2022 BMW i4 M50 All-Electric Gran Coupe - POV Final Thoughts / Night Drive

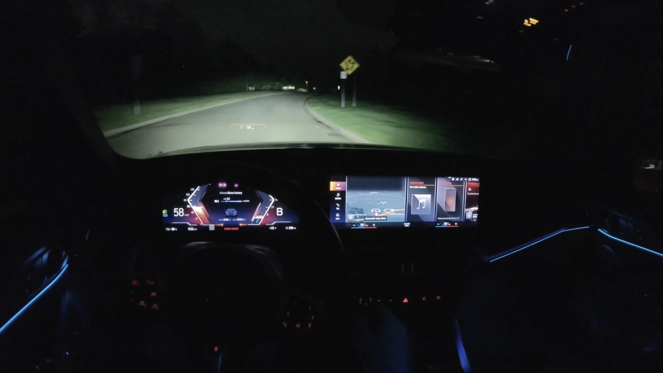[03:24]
We have our auto high beams enabled. These headlamps are fantastic at night. And this does have a nice one pedal drive mode. It will bring the car to a complete stop. Just flip the shifter over into B from drive over to the left and you get a decent amount of regenerative braking.
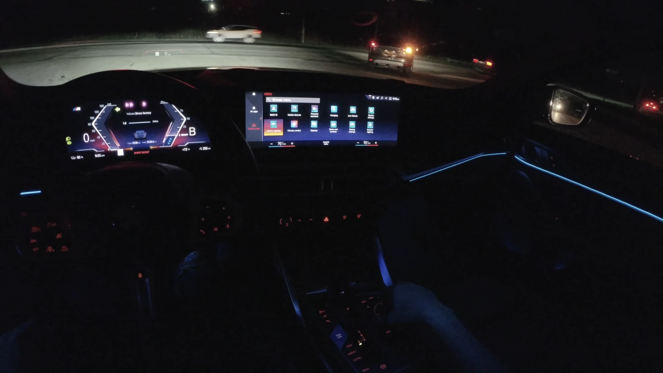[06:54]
It feels solid even on these 20-inch wheels. There's not a ton of cabin intrusion. It just makes a cool noise here. I'll show you some of the ambient lighting options. So if you go into menu, interior lighting, color. This is a nice one. Sunset orange. But you can see you've got a bunch of different options here. You can change the brightness.
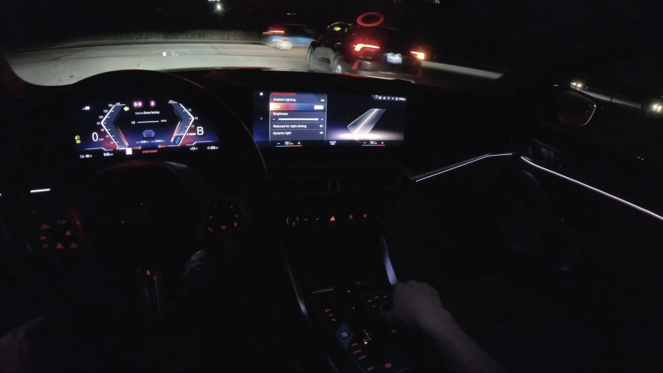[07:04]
Whatever you want. Props to BMW on the graphics for these displays.
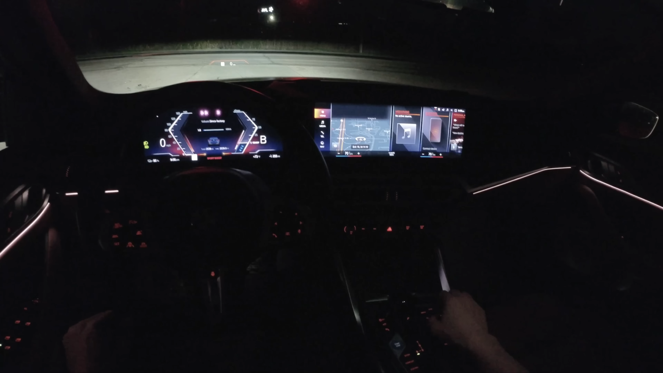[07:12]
They are absolutely stunning. Hopefully you guys can get a pretty good idea. I'm filming with a new camera tonight. This is the new Insta360 One RS 1-inch Edition. So it's got the one-inch sensor and hopefully this will give us some really nice footage for night drives going forward. I've been holding back on these a little bit just because my GoPro kind of sucks for night video and previous gen Insta360 wasn't that impressive. The headlights are just awesome.
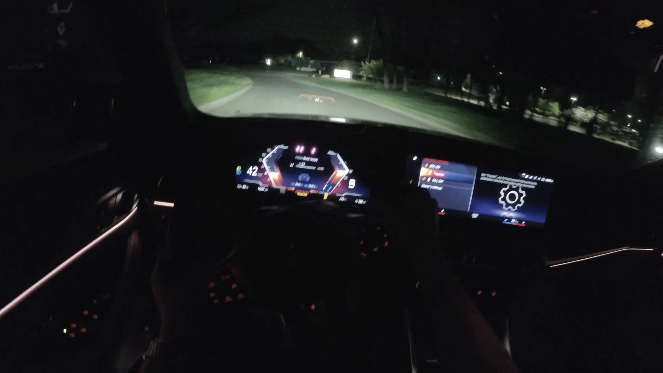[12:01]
I do wish the speedometer, like the digits climbed more accurately and a little bit quicker. I think would add to the drama of the level of acceleration you're achieving. A lot of miles per hour are getting skipped in that digital display. Back in a comfort for a little bit. I like it. I mean, maybe it's a little bit gimmicky, but I do like seeing EVs with a little bit of active sound played through the speakers or under the car.
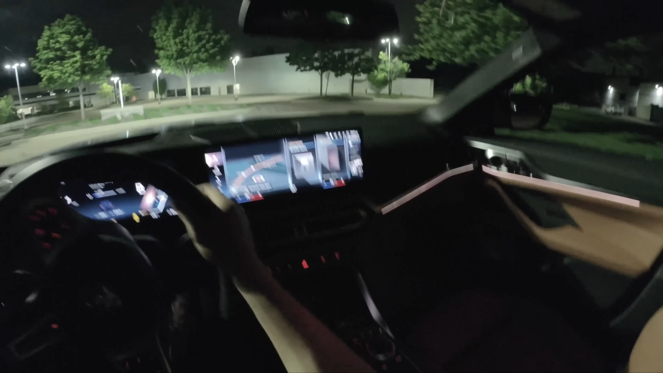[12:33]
It's, you know, it's nice to be able to turn that off if you want a completely silent driving experience. And I can understand some people wanting to do that. But this has been tuned by Hans Zimmer, and that makes it kind of special in my opinion.